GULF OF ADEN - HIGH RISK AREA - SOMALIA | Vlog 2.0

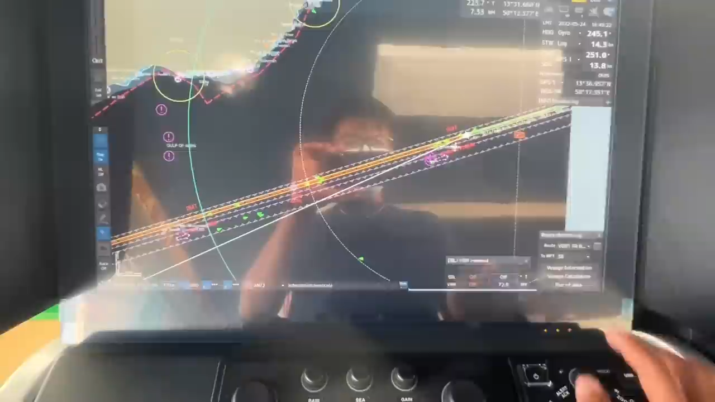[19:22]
Ayan. Ito mga kulay green na yan. Barko rin yan.
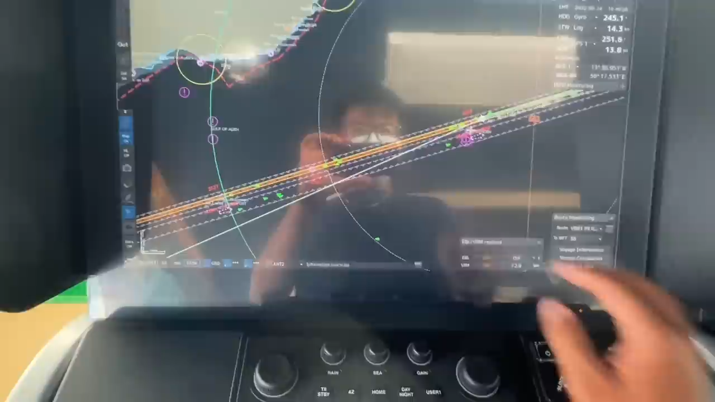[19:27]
Napapunta doon sa high risk area. O doon sa Suez Canal.
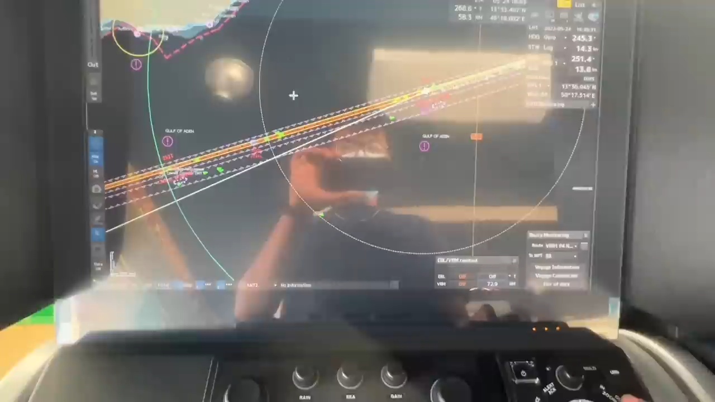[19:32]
Ayan. So, these red lines is our passage plan.
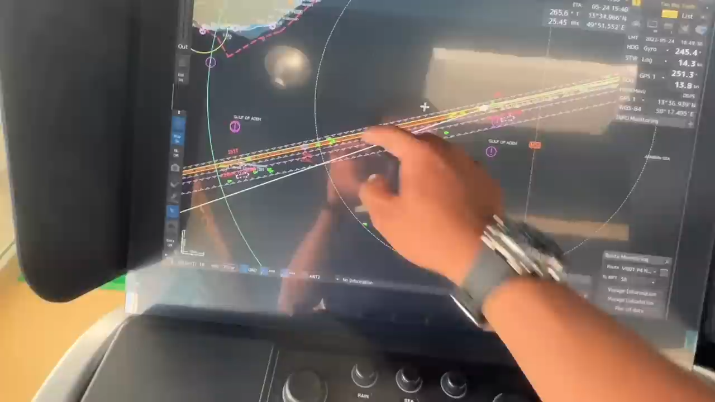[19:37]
Ayan. Tutumpukin namin tong red na yan na linya palabas ng high risk area.
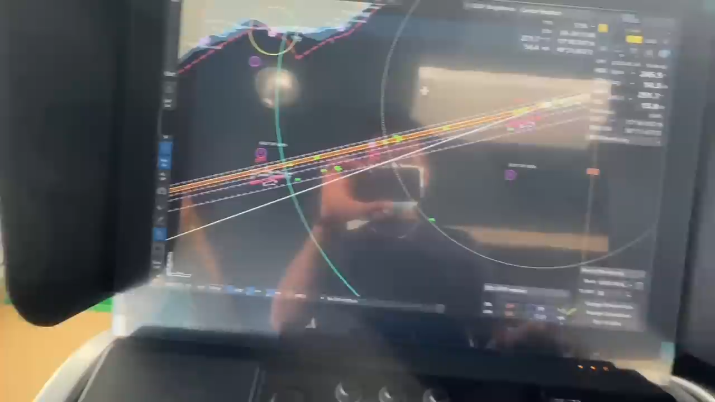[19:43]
So, zoom out lang natin.
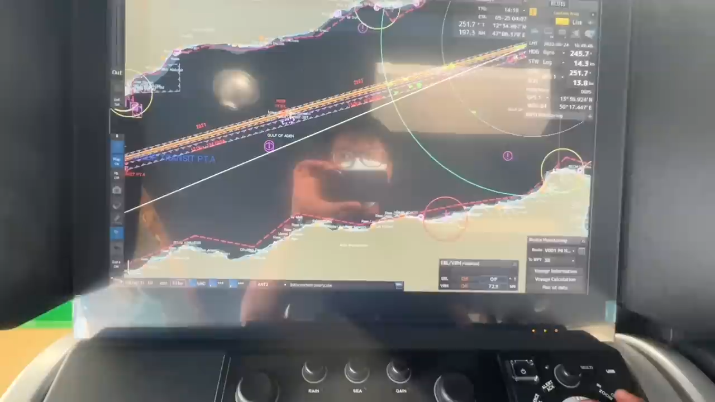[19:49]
Ayan.
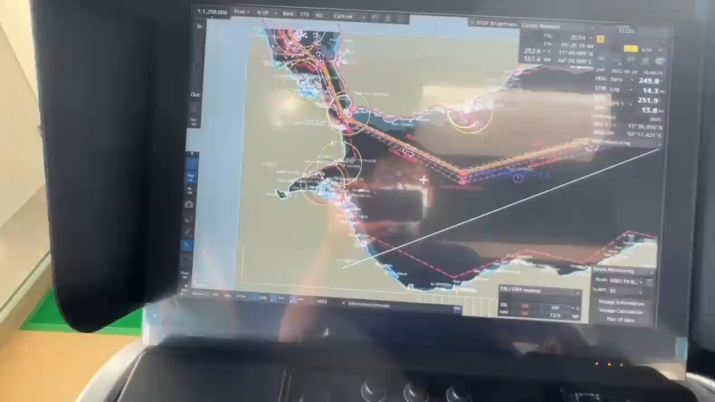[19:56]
Sabi ng aming arm guard guys, most danger part is dito, banda dito sa in between ng Djibouti and Yemen.
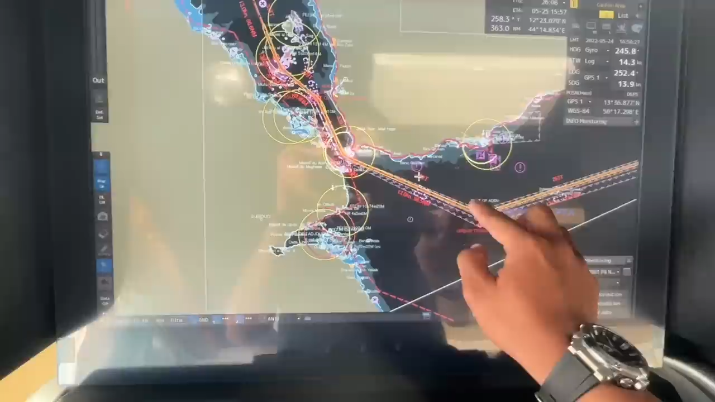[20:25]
After Gulf of Aden, dito banda, part na siya ng Red Sea.